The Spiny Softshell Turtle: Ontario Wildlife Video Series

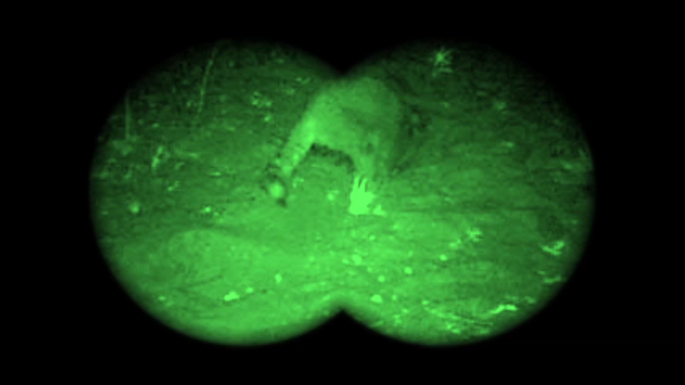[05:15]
While predators are a natural part of the ecosystem, increased human settlement has resulted in certain predator species, such as raccoons, skunks and foxes, reaching unnaturally high levels.
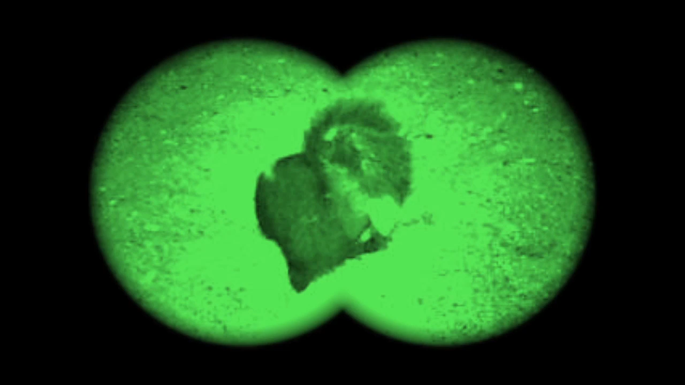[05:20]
These subsidized predators occur at high levels due to things like garbage and food crops provided by people.